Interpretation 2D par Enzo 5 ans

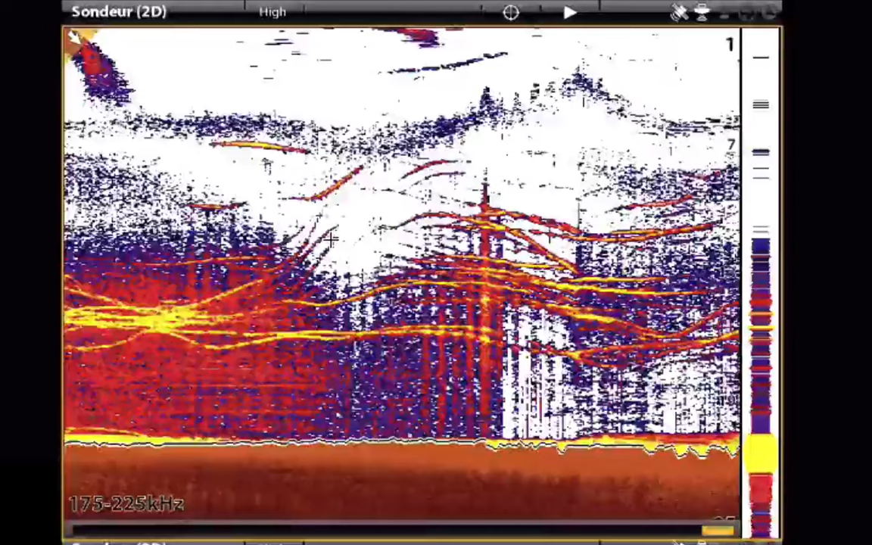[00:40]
Des petits poissons. Des petits poissons. Et là, qu'est-ce qu'elles font là ? Ils sortent. Ouais, elles manquent là.
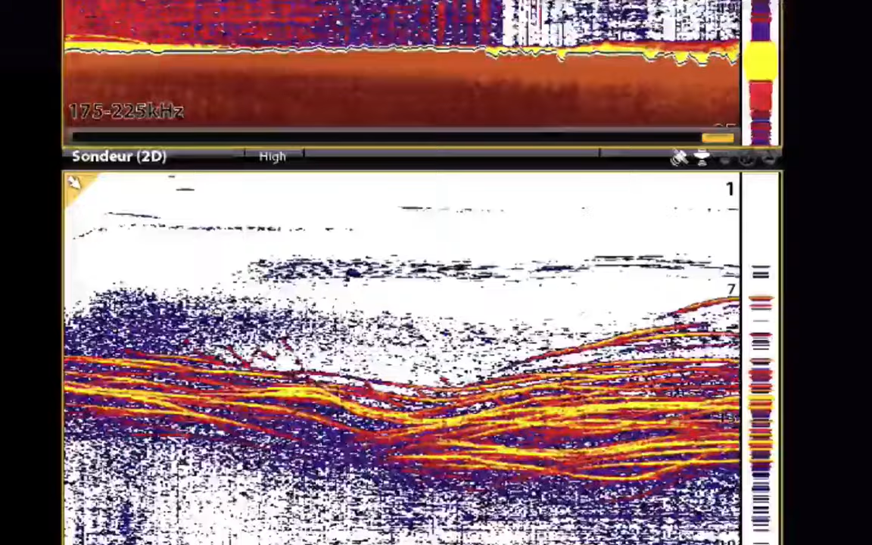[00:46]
Et là, c'est quoi là qui fait des zigzags comme ça ? Ça s'empêche.
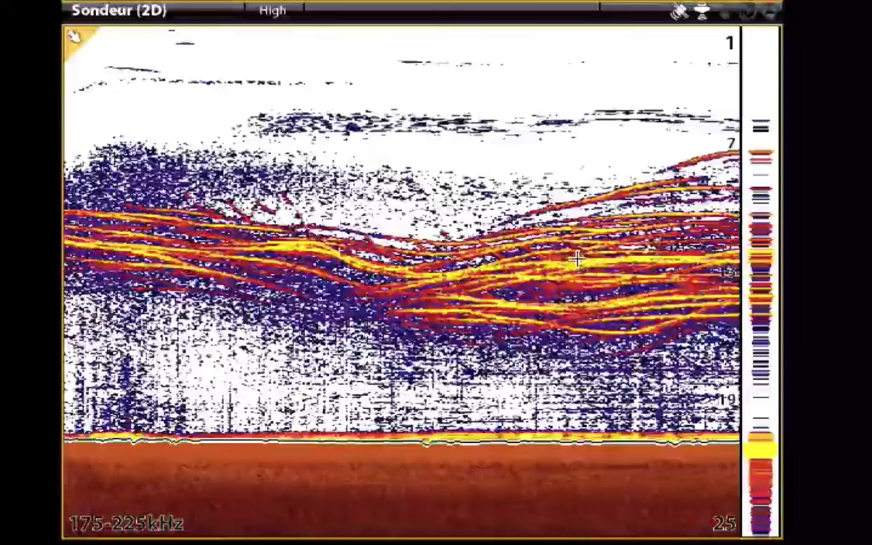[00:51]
En fait, c'est l'action, en fait, c'est le poisson où on lance. C'est le leurre ? Oui. Ouais, c'est bien. Merci Enzo.